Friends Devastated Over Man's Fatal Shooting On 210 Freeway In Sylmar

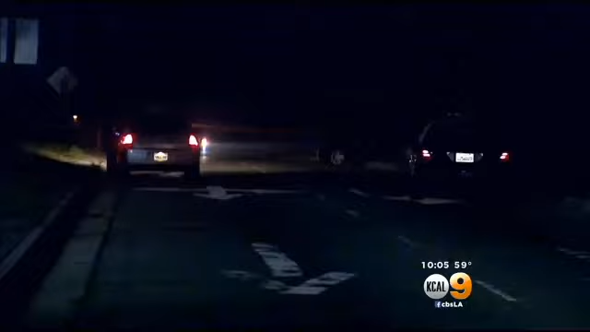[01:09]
nights and was heading home when he was shot while driving westbound on the 210 freeway.